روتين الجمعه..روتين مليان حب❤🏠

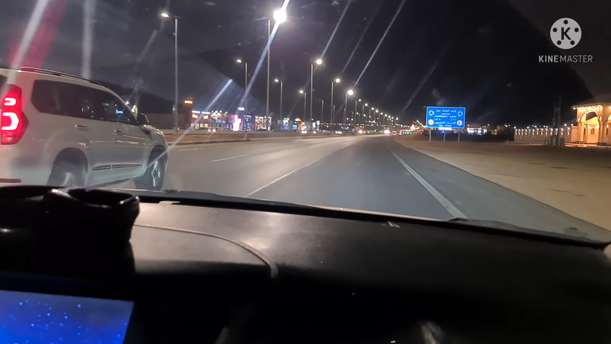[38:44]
هذا الشارع مرة حلو اسمه الإقليمي، تشوفون اللي يبيعون، اللي يسوون شاي، اللي يبيعون بالفود تراك، يعني تشوفون هذول البسطاء اللي بالشارع، مناظر كذا تفتح النفس.